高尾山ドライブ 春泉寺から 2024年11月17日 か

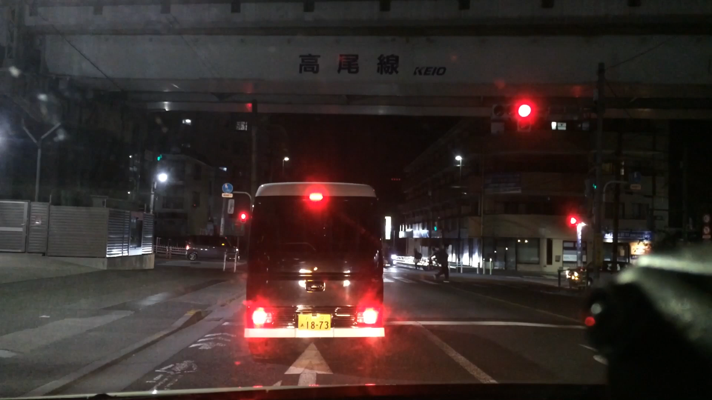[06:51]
ドライブスルーでも下がって帰って帰るあ、でも混んでる感じあ、でも左曲がった瞬間やべぇどうしたの?右のくれますこれどうしたの?近くんだねえ?もうちょっと面白いこれ右だから左から右にこう動いたよと思ったことそうそうそうハザードだったわけどのつかがあるの?
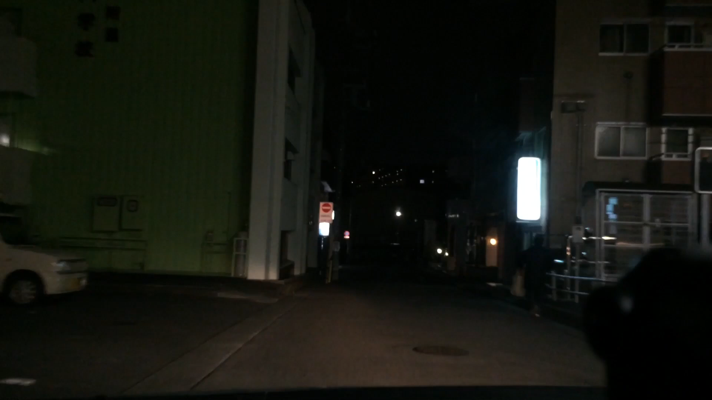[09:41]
ドライブスルー自転車を除くこの先に25mドライブスルーいいじゃねーかよーやべーやられた無事かよなこれUターンするしかねーこれ